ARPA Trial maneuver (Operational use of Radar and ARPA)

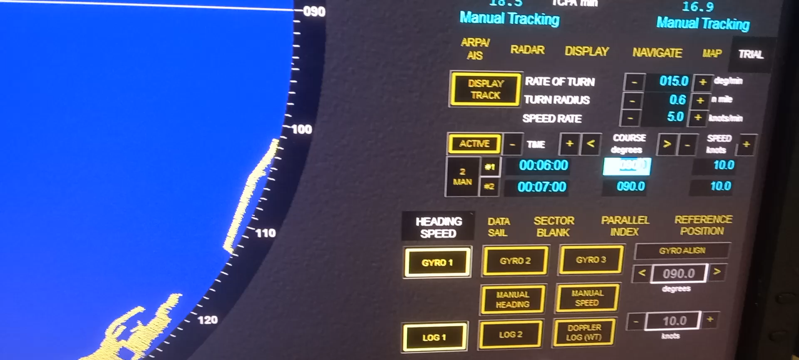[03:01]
now in order for us to see for example on this target one and two we want to alter our course to starboard starboard starboard about 100 degrees so we need to change this change this to 100 100
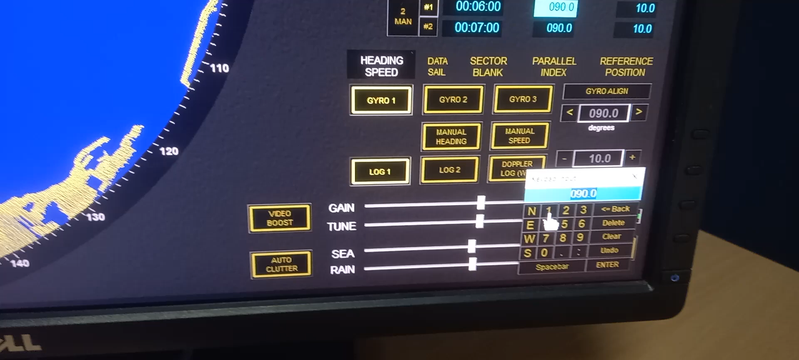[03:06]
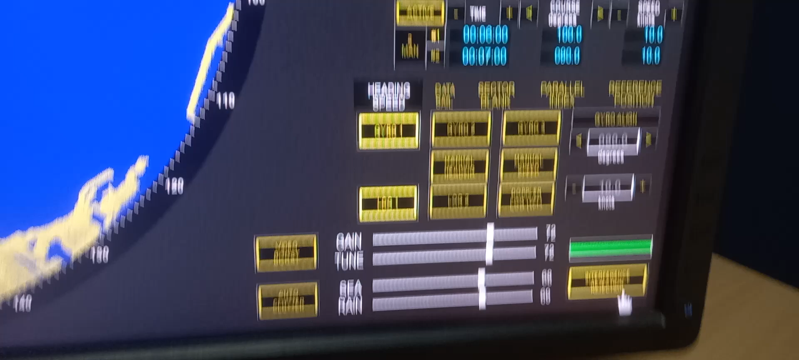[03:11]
and enter so our action is to alter our course 100
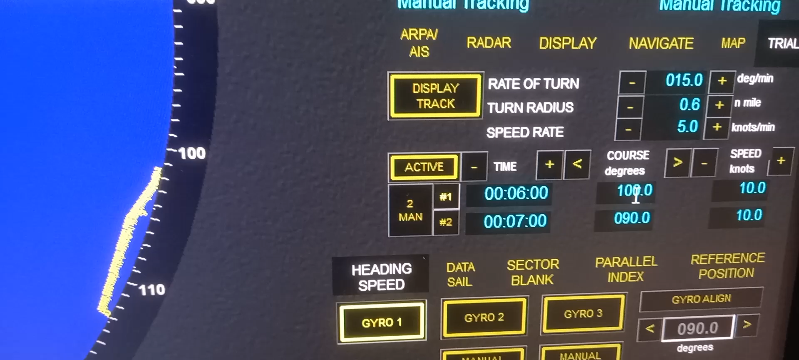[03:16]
that is after six minutes
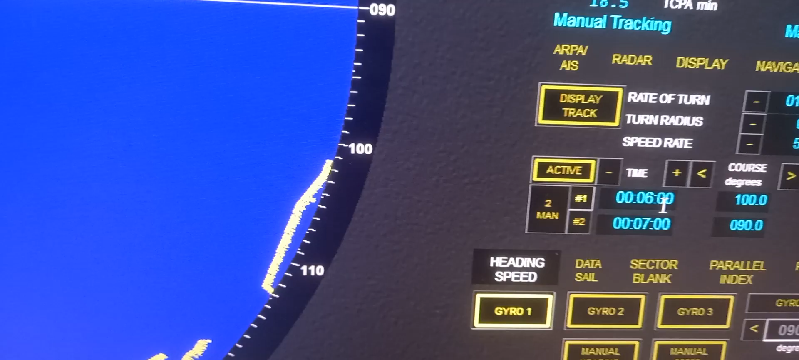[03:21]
now we need to change also the speed speed we need to verify what speed we have
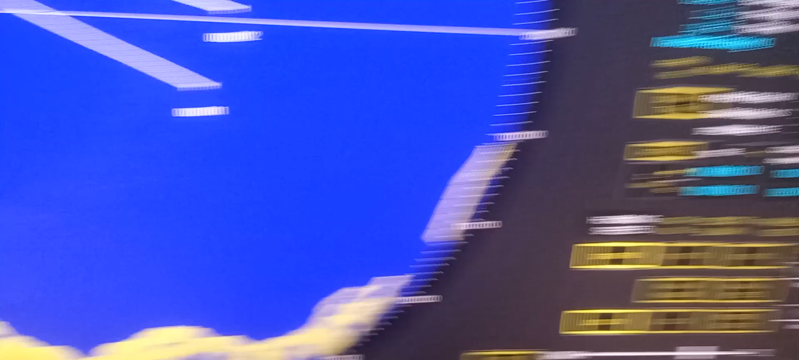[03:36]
we need to put on this information
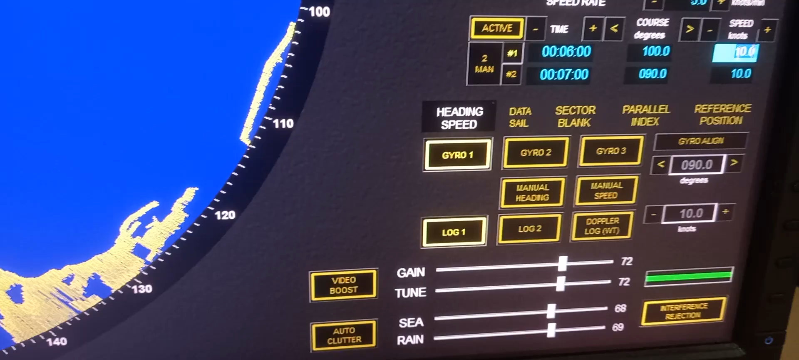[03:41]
the speed over ground just double click and press
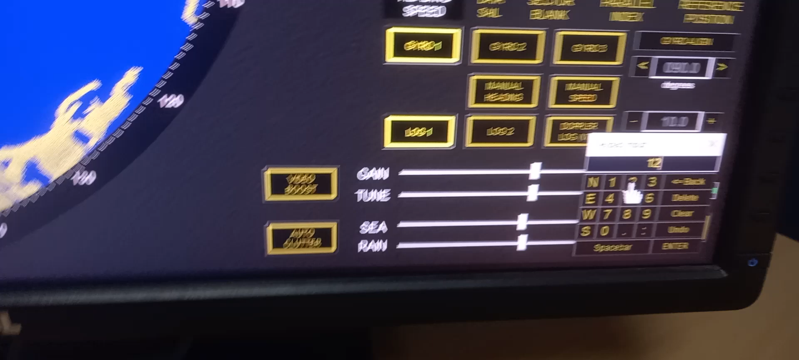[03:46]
12 knots then enter okay again again
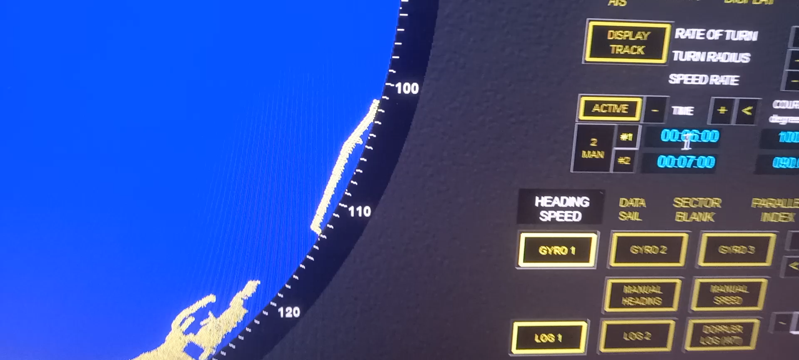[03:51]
after altering six
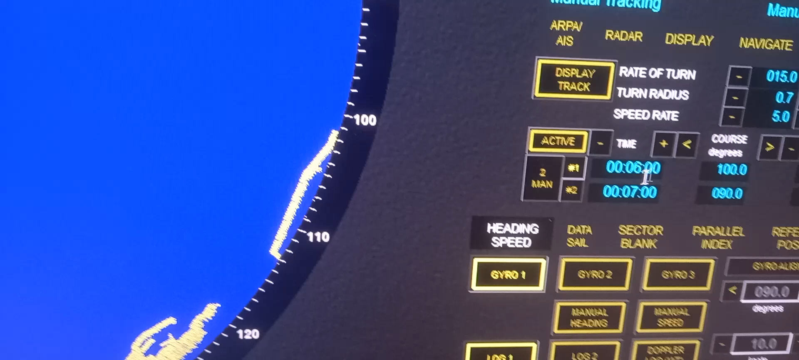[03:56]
minutes at course 100 we would
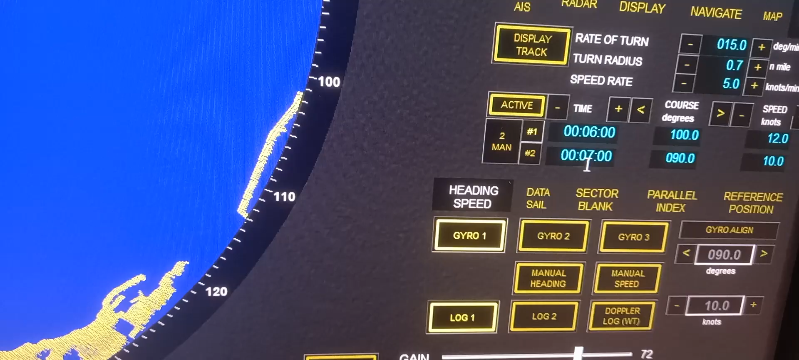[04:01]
like to alter our course go back to 090 and that will be after six minutes again so double
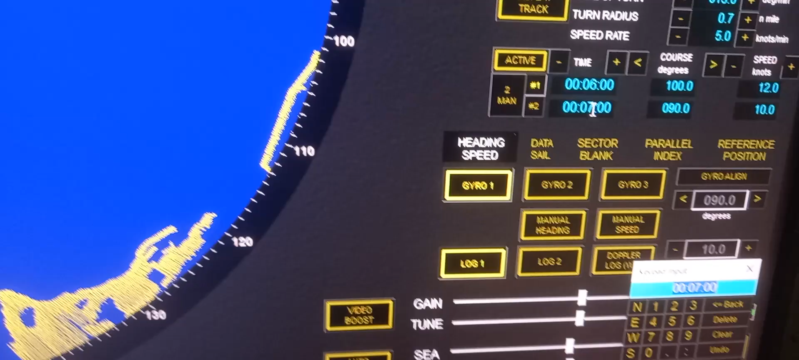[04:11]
click here it will be there for
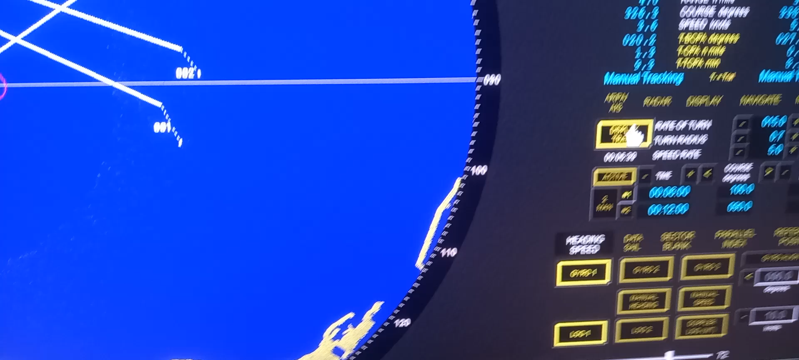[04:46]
put it back display track just plus press display track
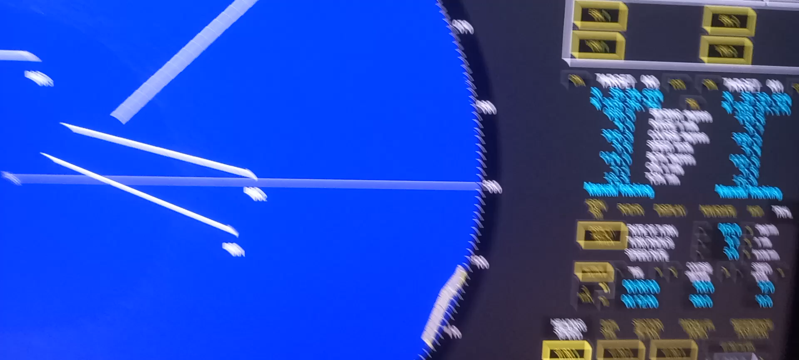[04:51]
we can also change the vector length into six minutes for example so all the vectors of the target will be
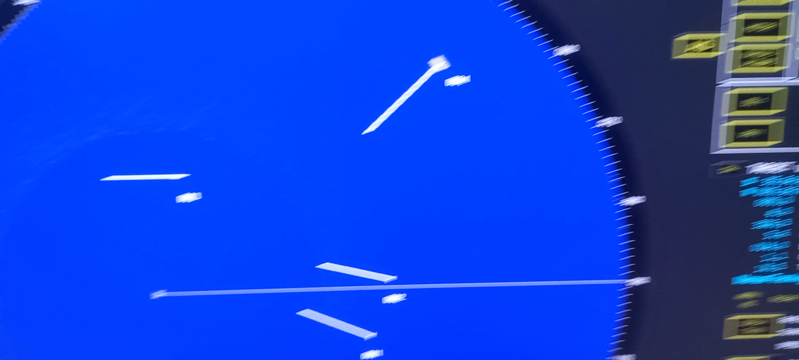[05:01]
changed to six minutes and so
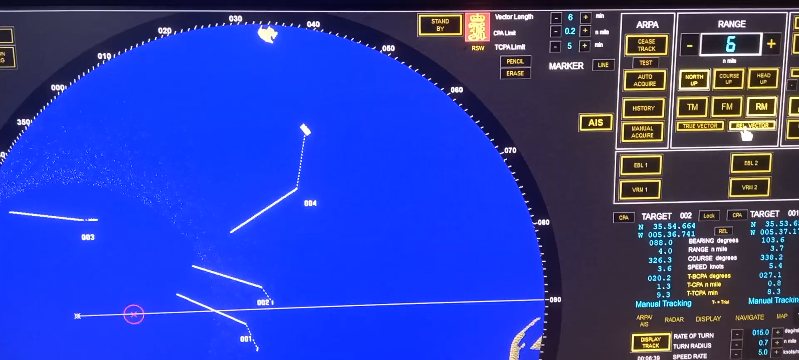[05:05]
we can also change the CPA limit and time CPA limit but we will going to leave it as is so again
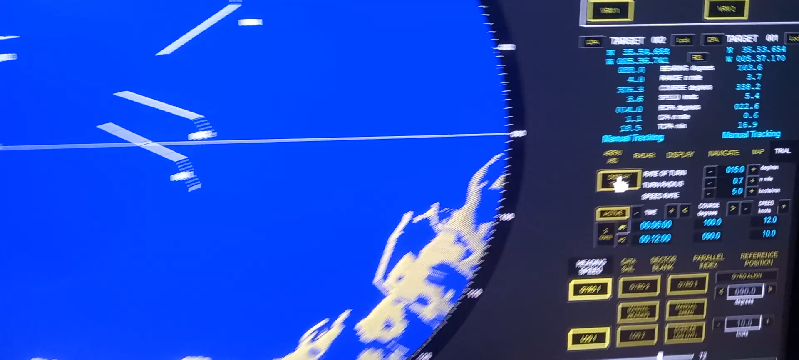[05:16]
in order for us to see our action to avoid collision after
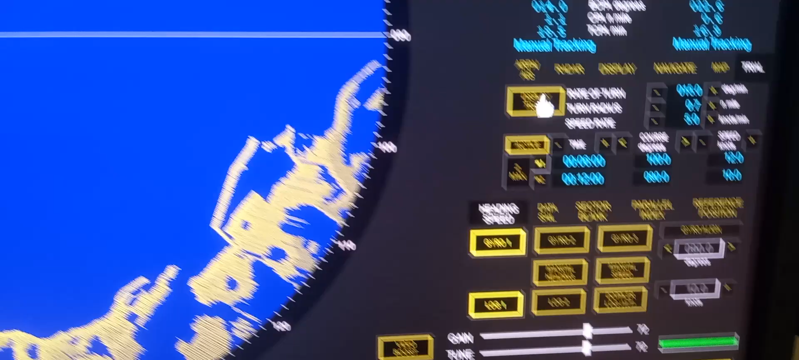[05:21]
peeling up this information we like 15 degrees per minute so let's make this six minutes then after six minutes we're going to out there one zero zero then after 12 minutes we go back to
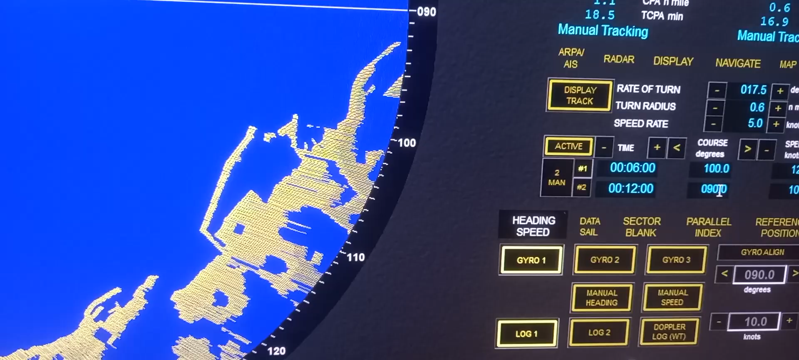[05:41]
zero nine zero again change this to our speed over ground which is one two knots now
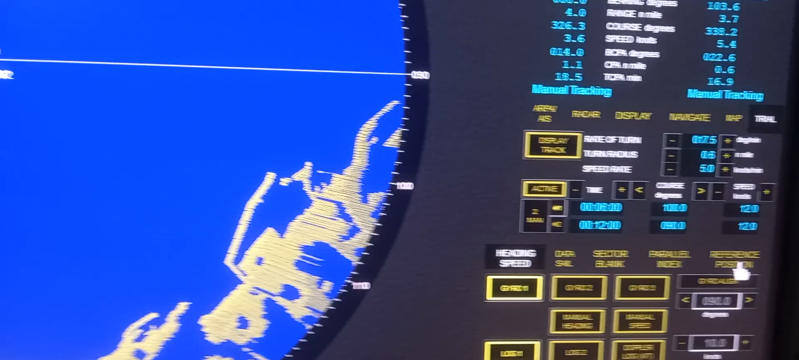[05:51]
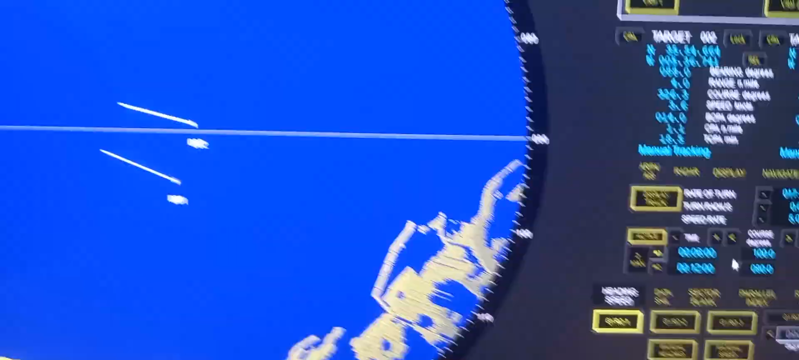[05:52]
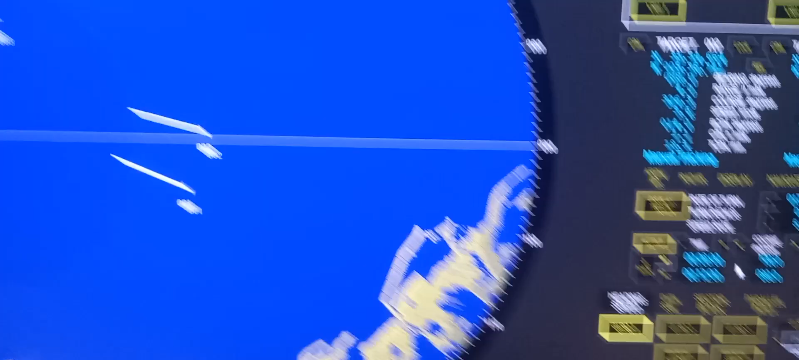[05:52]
in order for us to see just play display track now after six
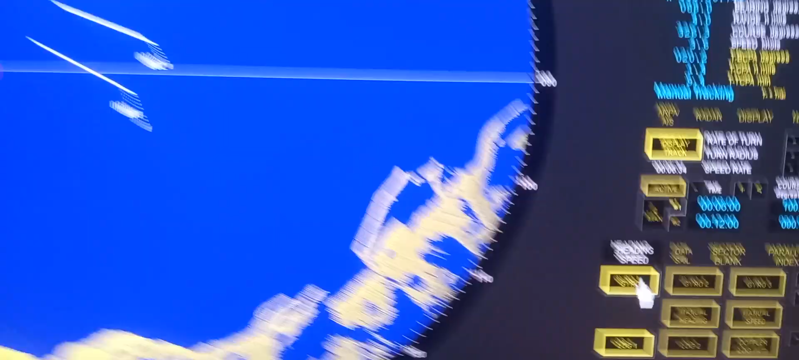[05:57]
minutes our ship will be at this position in order for you to see the headline you can press true vector so it will indicate the
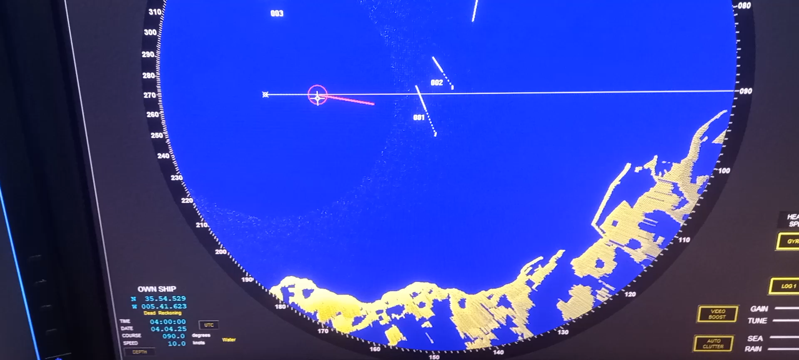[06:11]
heading line oh this indicate that after six minutes at present position we are here then
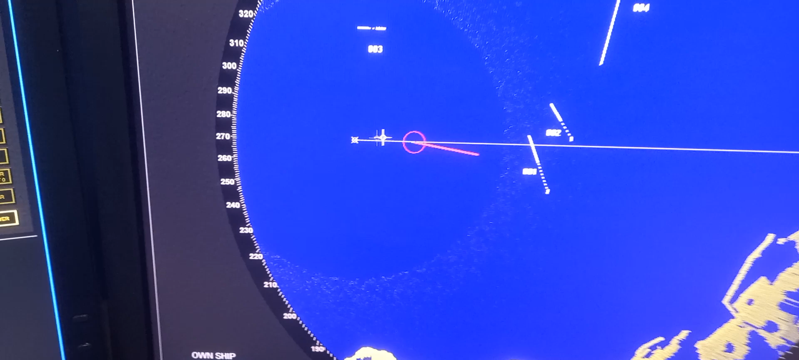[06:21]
after six minutes we are here so the the action will be like this so again I will go into press